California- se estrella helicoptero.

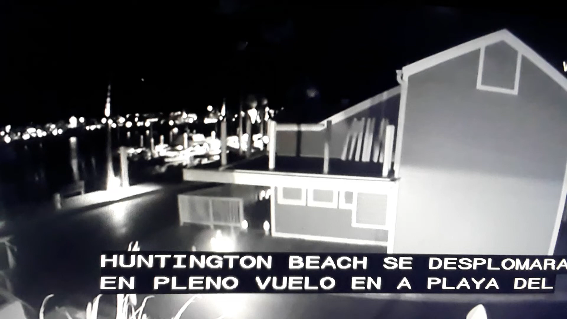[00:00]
...el sonido de las turbinas del helicóptero antes que se viera un destello en picada que cayó en el agua muy cerca de la playa.
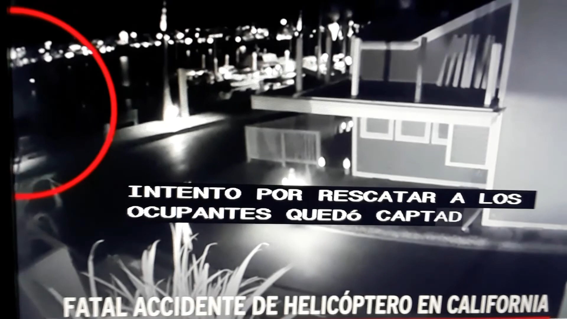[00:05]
Ya cuando bajó, ya es cuando...